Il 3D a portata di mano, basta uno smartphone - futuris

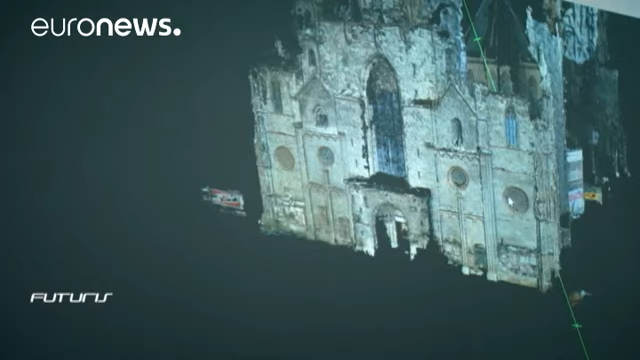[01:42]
Alcune immagini sono scattate da lontano, altre da vicino e di conseguenza risulta diversa la superficie degli oggetti.
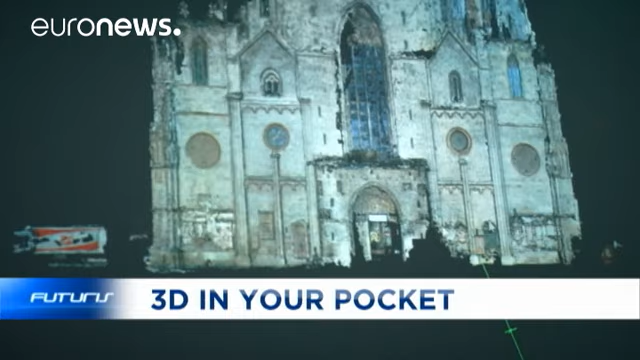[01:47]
Se una foto è scattata da lontano, la superficie sarà imprecisa.
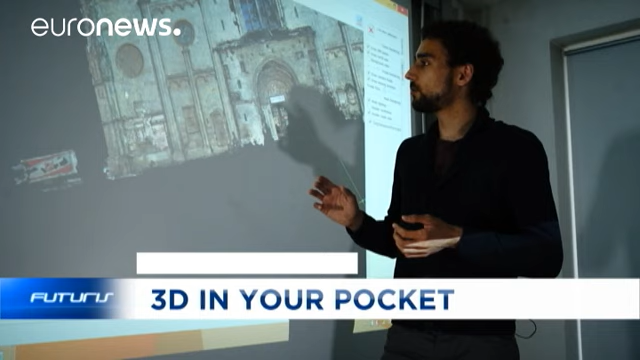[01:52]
Dovrà essere resa precisa sulla base delle immagini prese da vicino, più dettagliate.
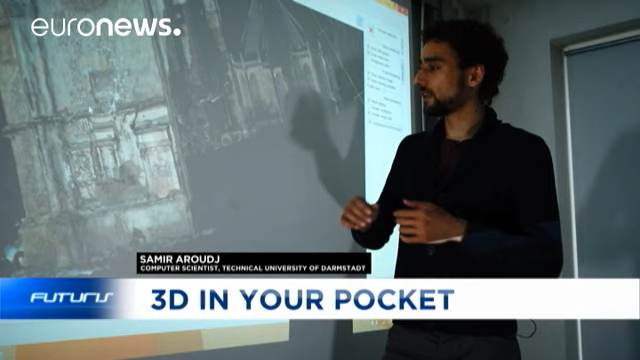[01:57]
Altra sfida è quella di affrontare luci differenti.